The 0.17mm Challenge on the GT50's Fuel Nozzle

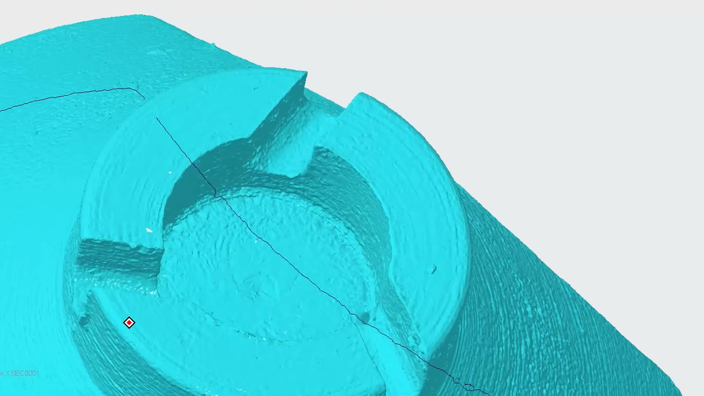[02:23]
We've got a couple of very localized areas where we've got a couple of machining scratches and machining
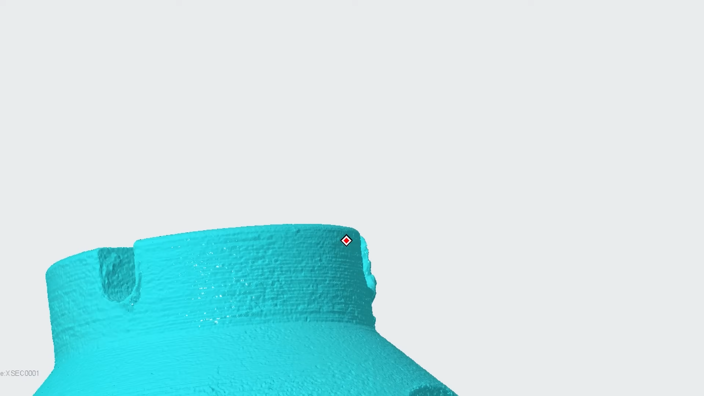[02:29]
improved machining methods but what we've got here is good to go on the Tessery.